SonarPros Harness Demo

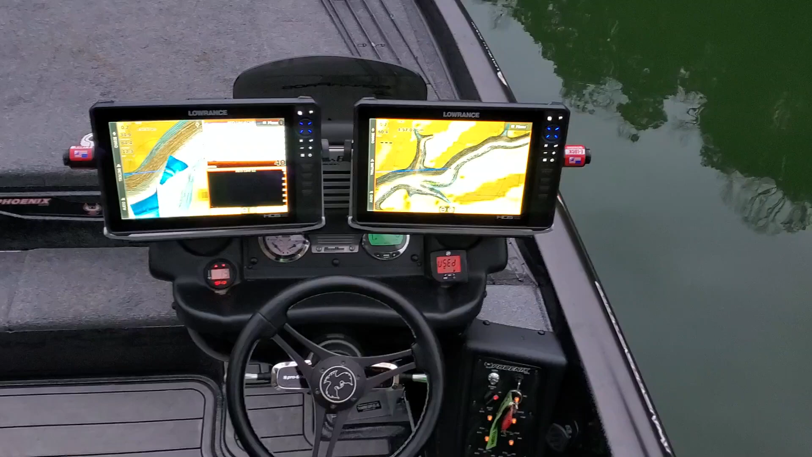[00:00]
I wanted to show one of the biggest benefits with running a Sonar Pro's harness and that is stable voltage throughout the entire day. As you can see here it's almost 5 p.m.
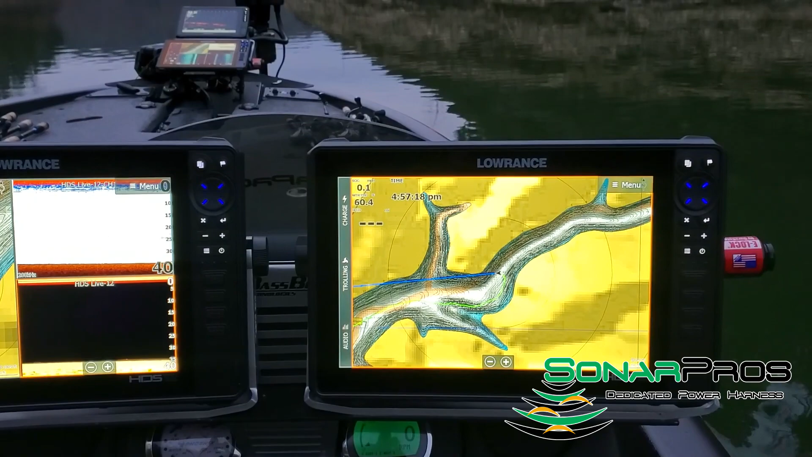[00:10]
Eastern Time. Only used about seven gallons worth of fuel today. We've been fishing for a little over nine hours today and as you can see
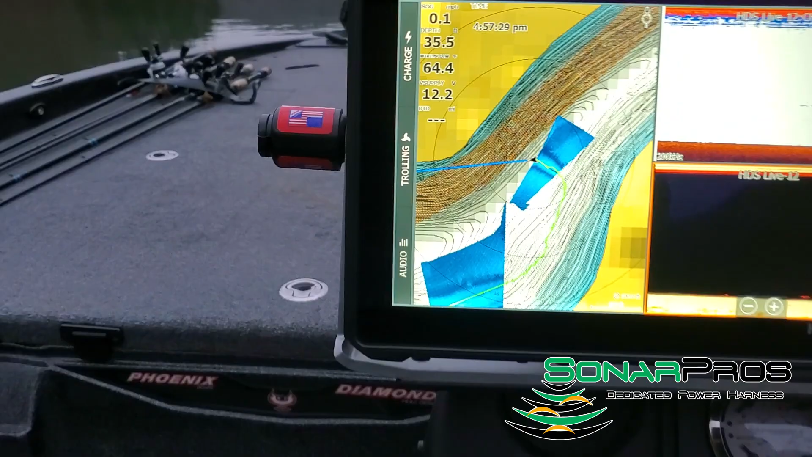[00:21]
we have extremely stable voltage all the way up to the bow graph as well. In this specific setup we're running three
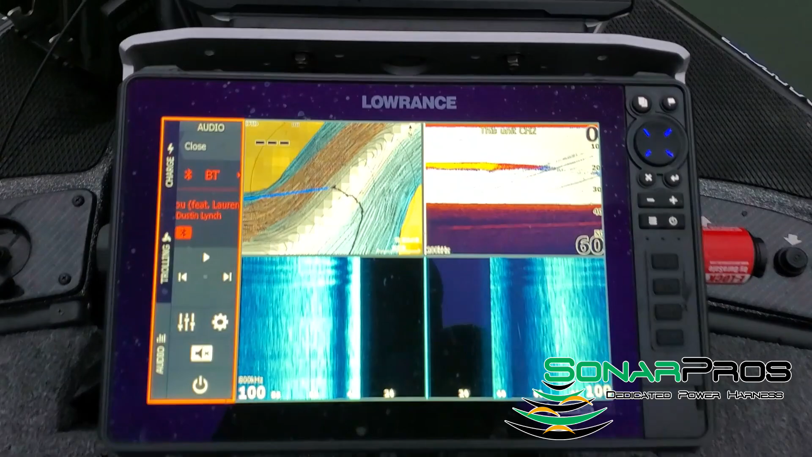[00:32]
HDS Live 12s with a Garmin 106 SV and LiveScope.
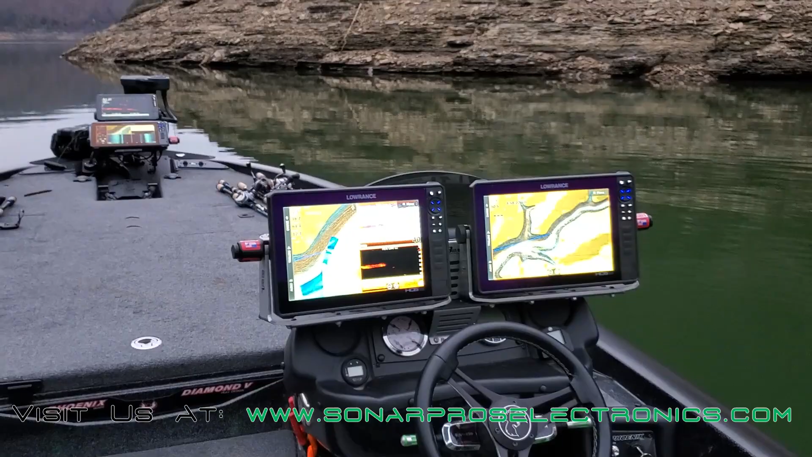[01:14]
Nine hours of fishing. As you can see no issues whatsoever.
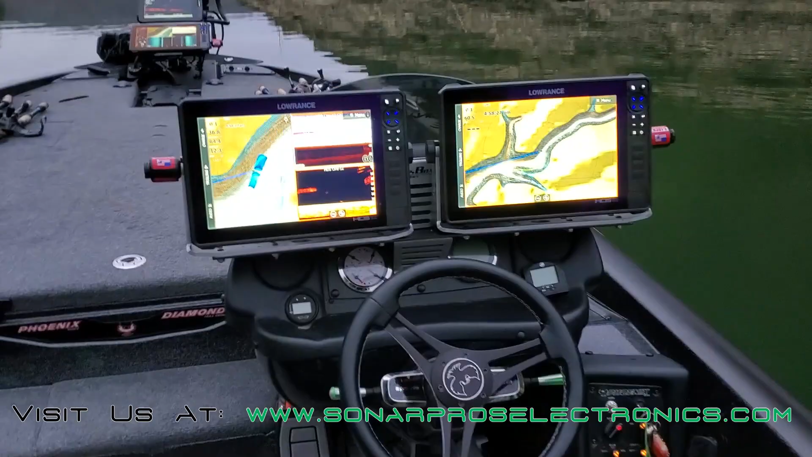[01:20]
And again we've pretty much barely run the big motor today. Been on the troll motor almost all day today. Highly recommend check out the Sonar Pro's harness especially if you guys are having any sort of voltage issues whatsoever across your system. And if you're in a system that doesn't last all day you need to check out the harness.
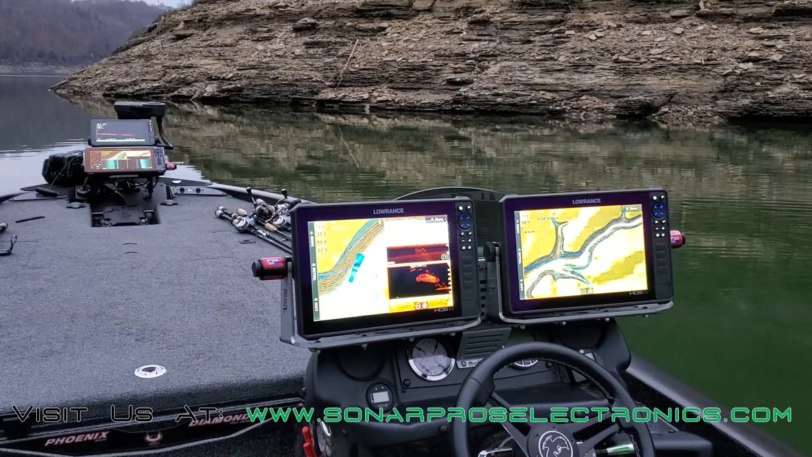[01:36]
It will drastically improve not only the way your graphs operate but ensure you have stable voltage throughout the entire day. Appreciate your time.